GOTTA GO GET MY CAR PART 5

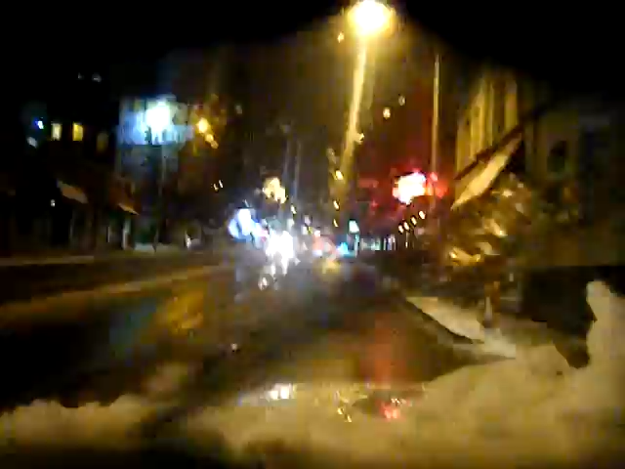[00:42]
Okay, the road's not clear, but the side road is not clear. My road is dangerous. 22nd place up here. It's never clear, never.
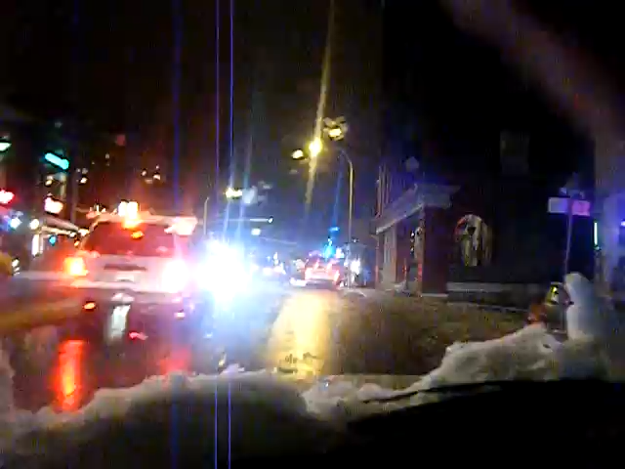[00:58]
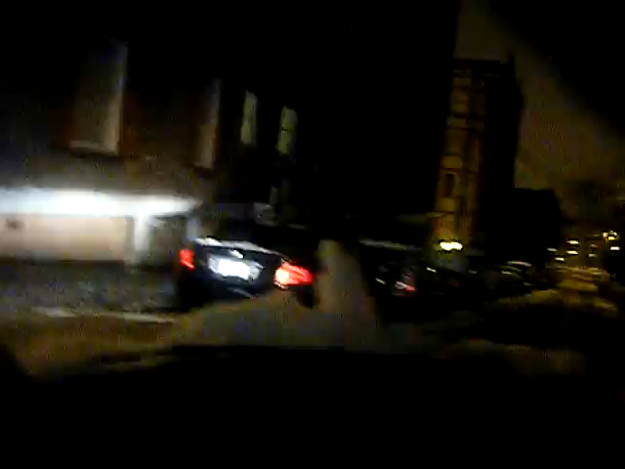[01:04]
These little trucks do not hold the road very long. I've got to deal with that gate too, my stupid fucking gate.